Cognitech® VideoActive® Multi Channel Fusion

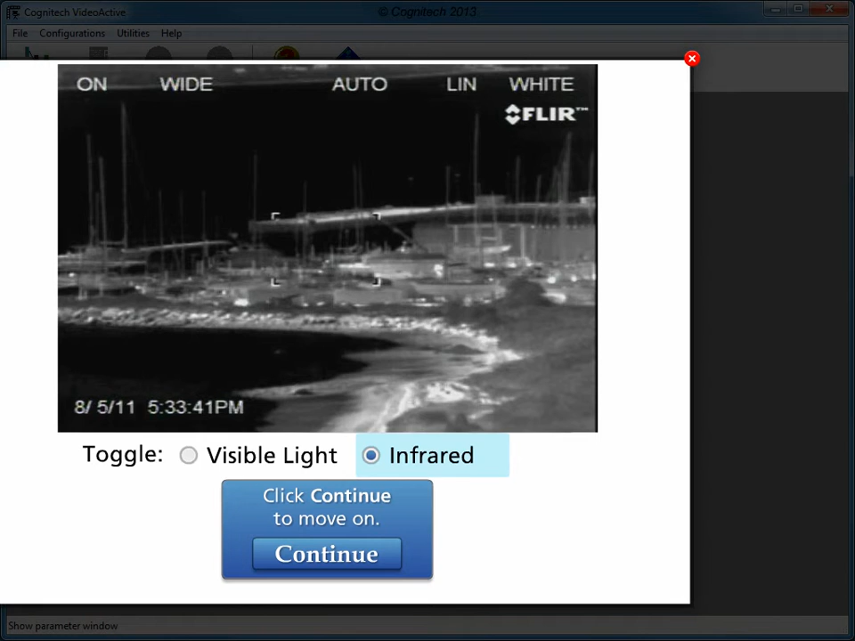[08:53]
This video has been combined without establishing matching points between the two sources.